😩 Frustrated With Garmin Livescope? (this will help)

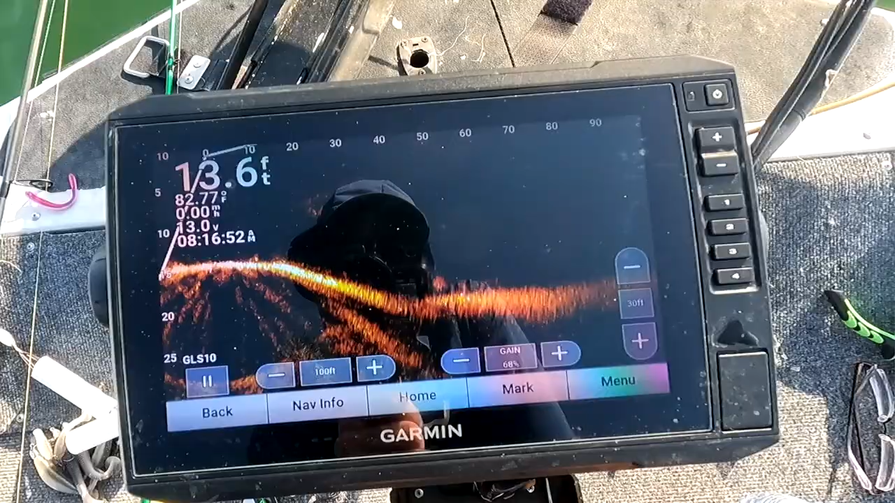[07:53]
On screen: depth 13.6 ft
60 feet away from the boat I can see it in 20 to
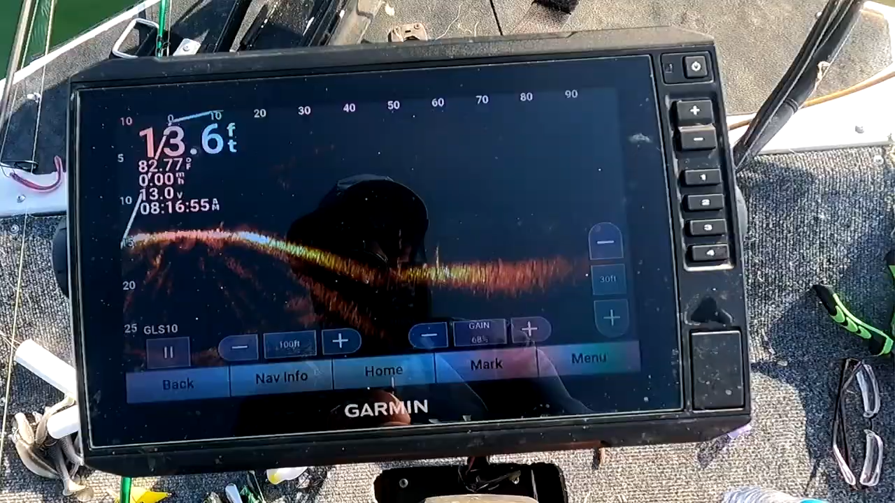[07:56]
On screen: depth 13.6 ft, water 82.77°F
30 feet of water we'll touch on the settings here in just a second I mentioned I mentioned range but I need to get to depth for you real quick so I'll throw
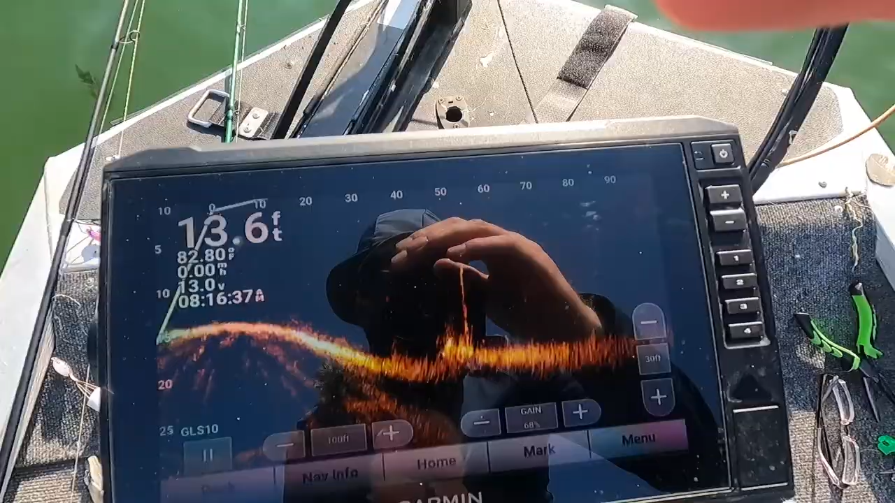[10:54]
On screen: depth 13.6 ft
if I can get a reasonable glare reduction here hopefully that's not too bad for you what I've learned here is the range like I said before
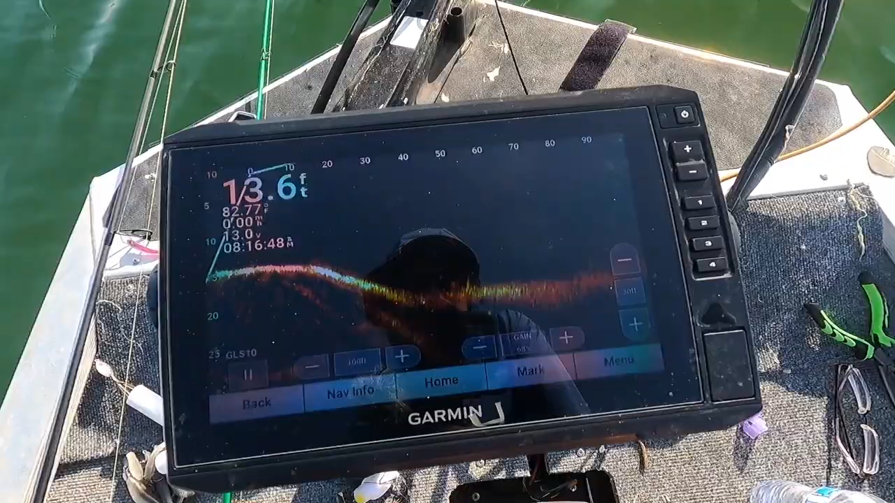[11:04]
On screen: depth 13.6 ft
I'll run it up to 90 to 100 feet this is at 100 and that's the max I will go on this head unit I think if I had a better head unit I could do a little bit better
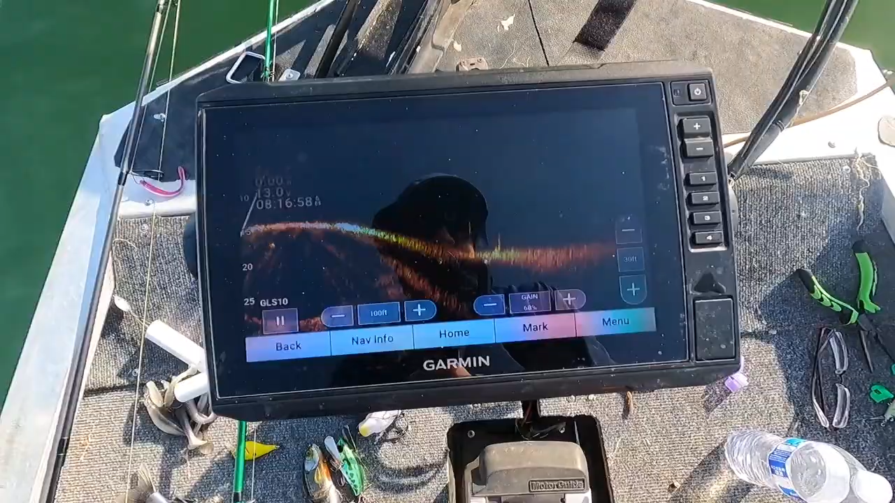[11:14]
the gain here is at 68 about the highest I think I'll take it is like a 72 and you start to get all this noise and you can tweak that but
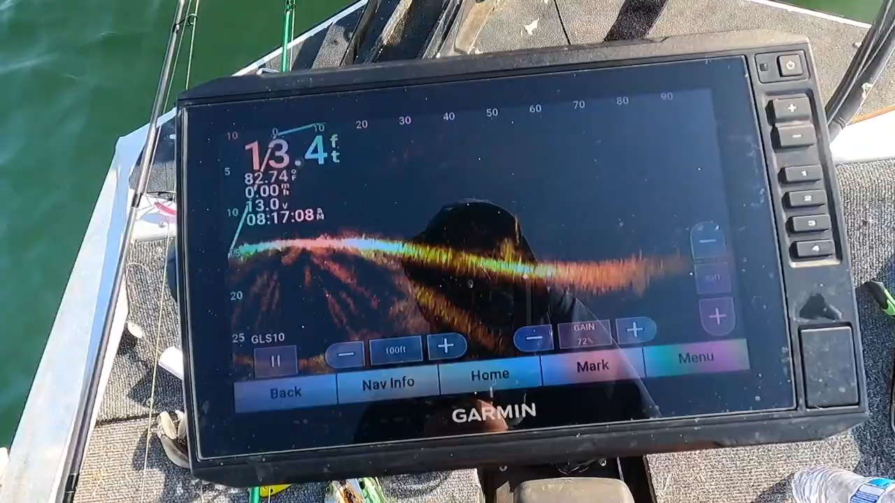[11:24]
On screen: depth 13.4 ft
when you get noise like that you can't really find your bait and that annoys me
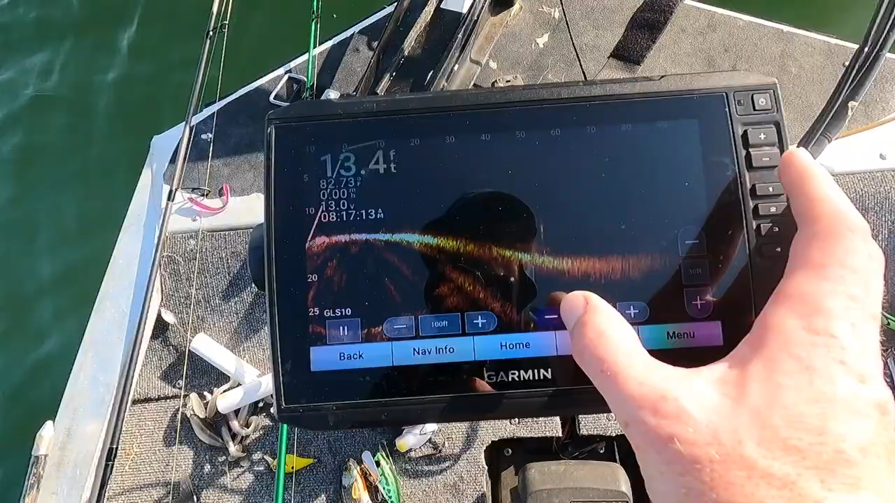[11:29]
so I keep it just to wear like 67 I like that some of these other
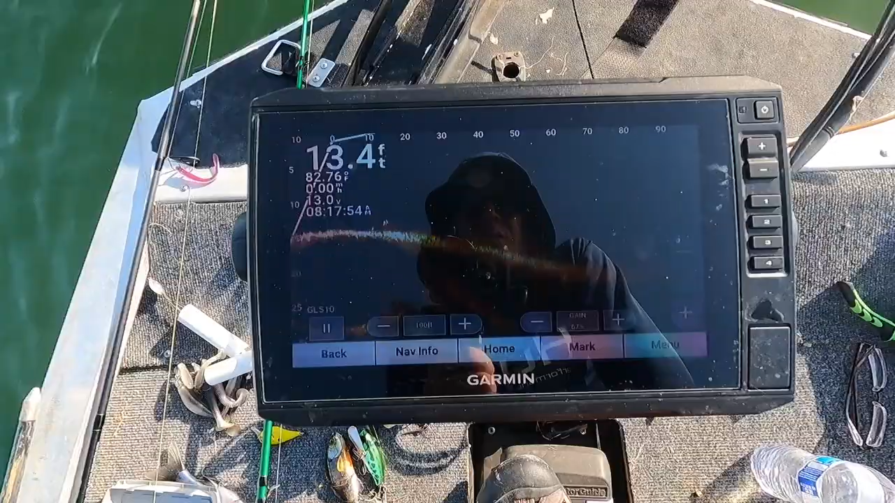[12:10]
On screen: depth 13.4 ft
also lose a lot of detail so that's kind of the you know you're not going to get a super
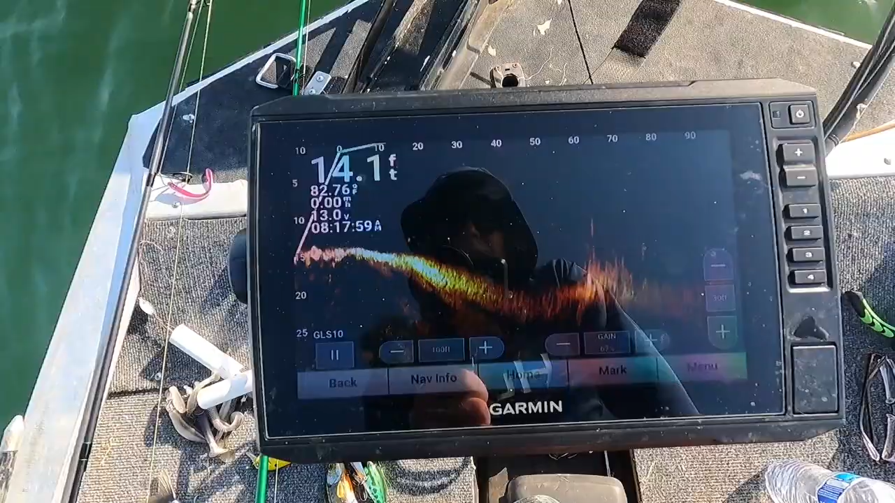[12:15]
On screen: depth 14.1 ft
clear image you can see some fish swimming around there something to keep in mind when you are
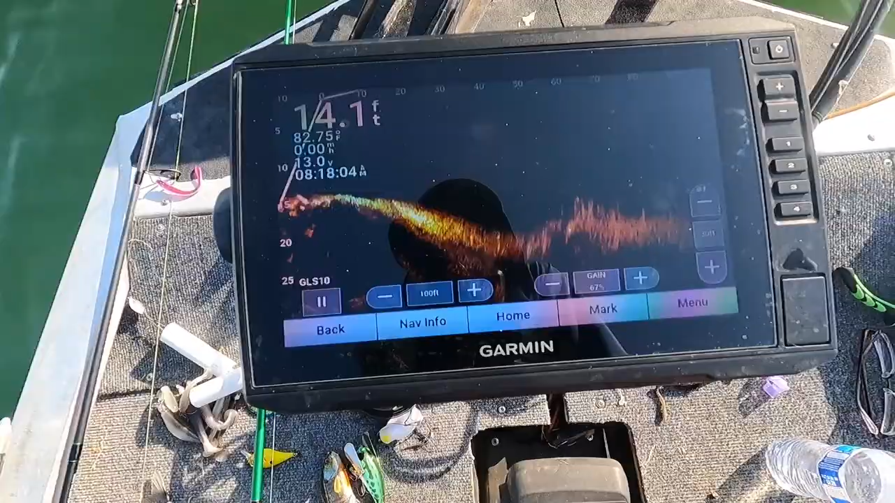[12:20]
On screen: depth 14.1 ft, water 82.75°F
you know if you want to pull up on a target let's find something close to the boat let's just say I wanted to fish this this guy right here it's at 60 feet so there's really no
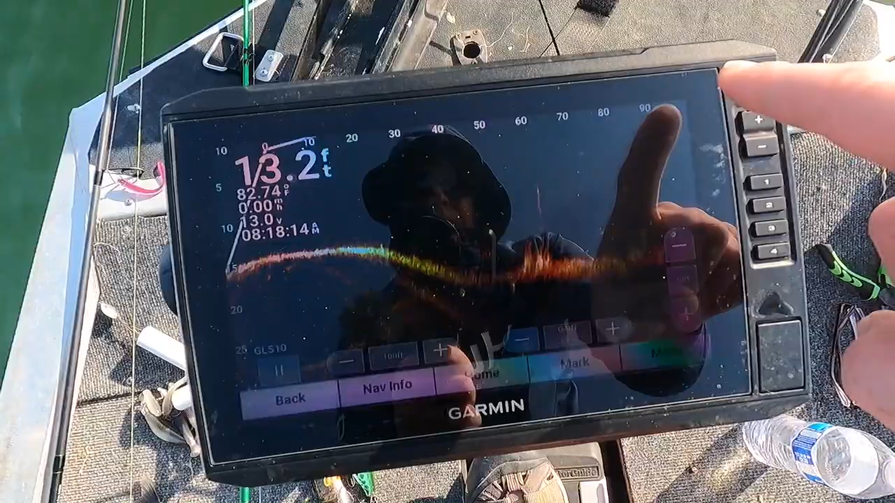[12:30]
On screen: depth 13.2 ft, water 82.74°F
reason for me to be at 90 feet and there's no reason for my depth to be at 30 feet at that point so if I wanted to really hone in on that let's go ahead and bring this up a little now I just dedicated more
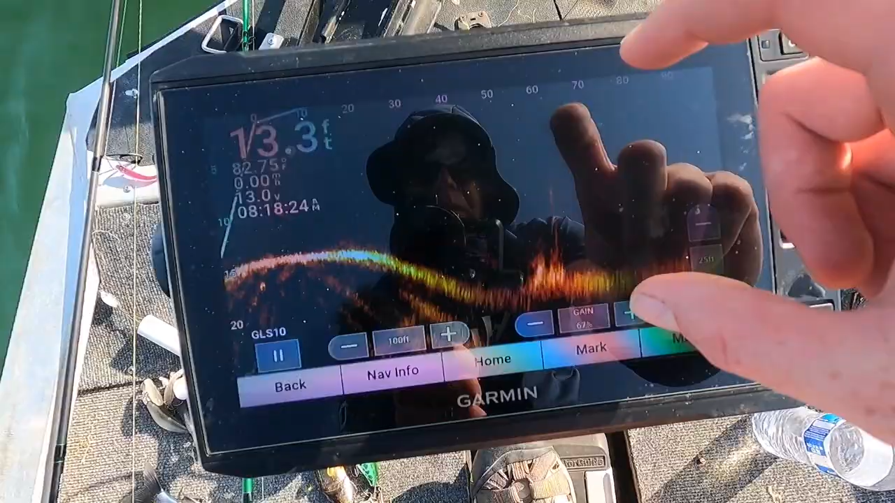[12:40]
On screen: depth 13.3 ft
pixels to the depth I'm going to pull it in
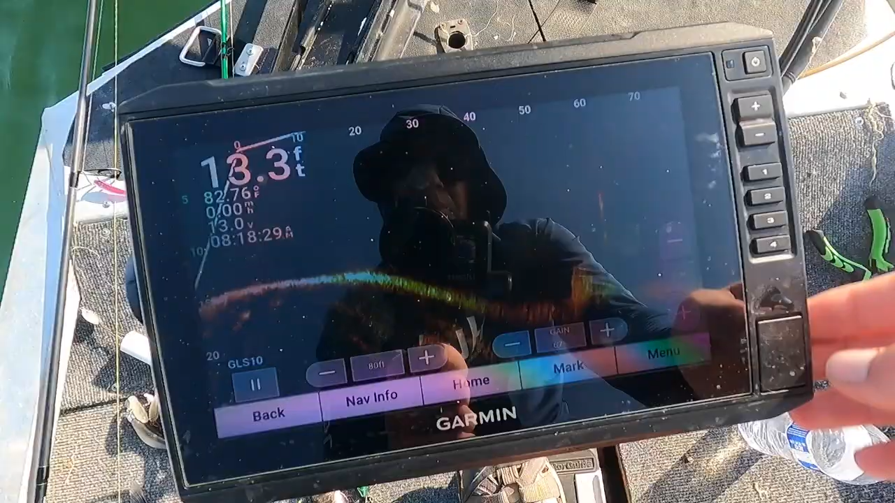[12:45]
On screen: depth 13.3 ft, water 82.76°F
probably about there you see how much bigger it got it got quite a bit bigger so that means I'm dedicating
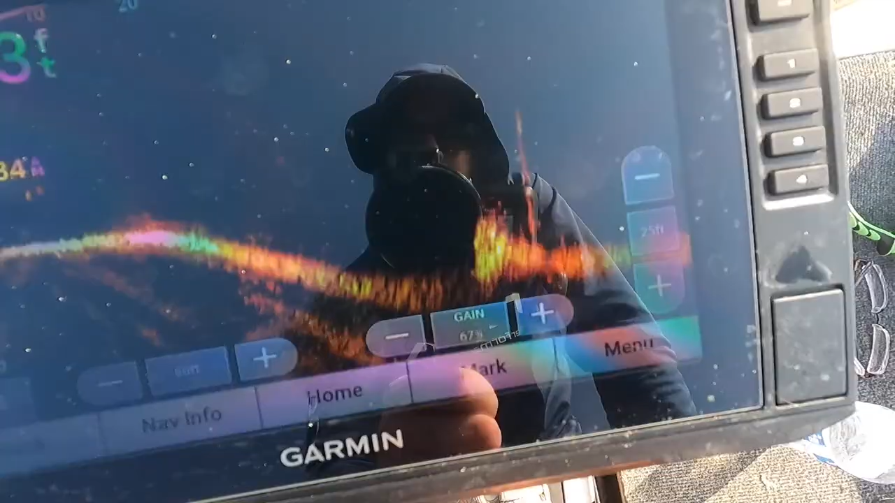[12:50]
more pixels to that area go back to where I was I was here
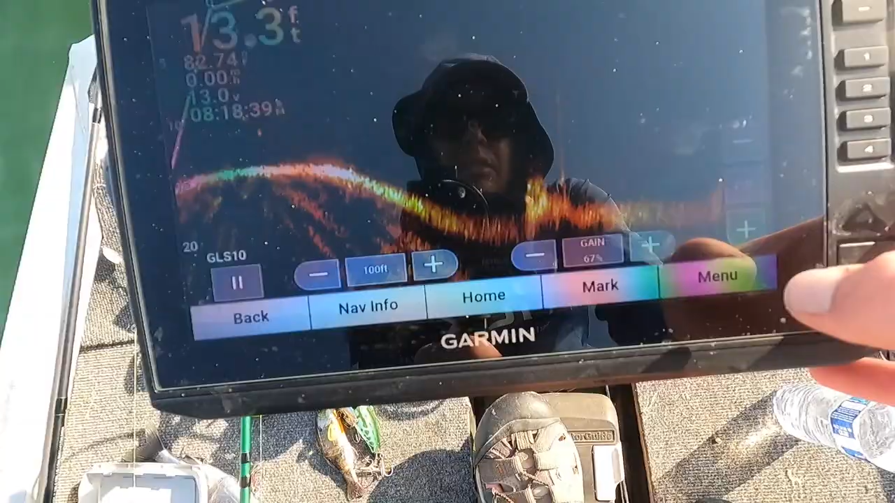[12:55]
and there see it's smaller so if you're trying to find your bait and stuff like that and you really want to hone in on the area
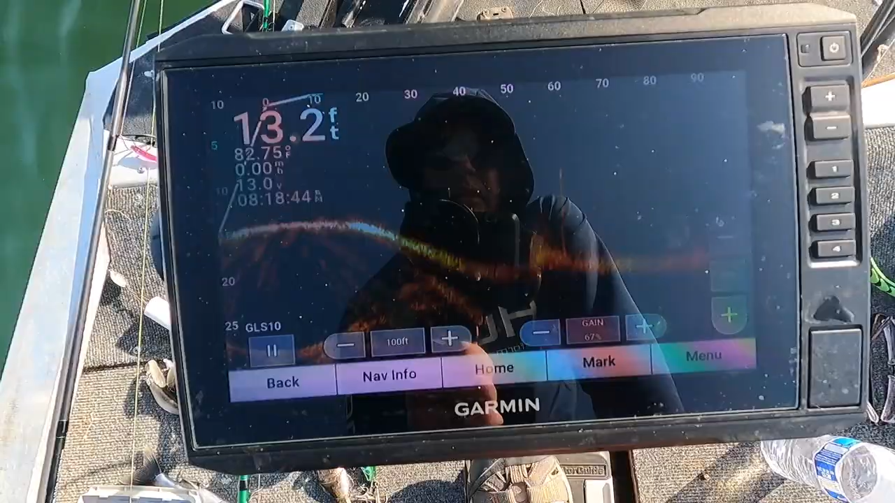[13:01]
On screen: depth 13.2 ft, water 82.75°F, speed 0.00 mph
play with your depth and range to get it to to fill in the
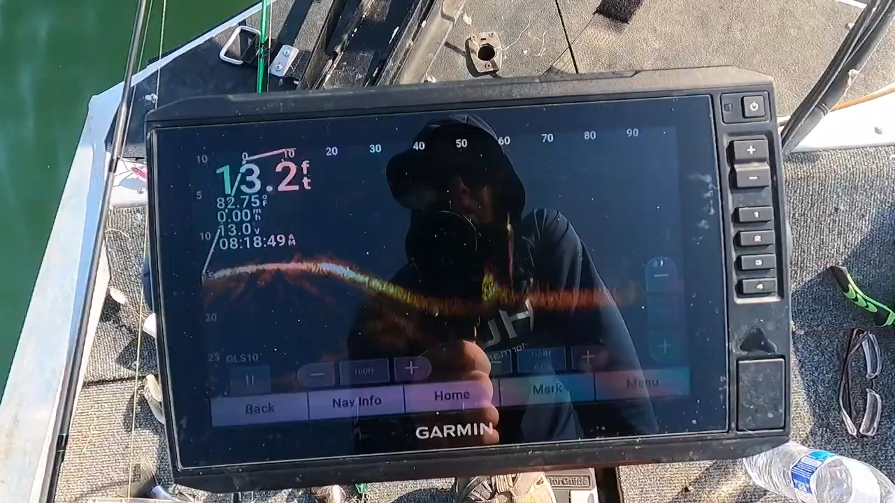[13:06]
On screen: depth 13.2 ft
area that you're trying to look at and that'll that'll help you out if you like what you see in this video hopefully we get a few fish catches for you please leave a like down below and consider subscribing to the channel see you next time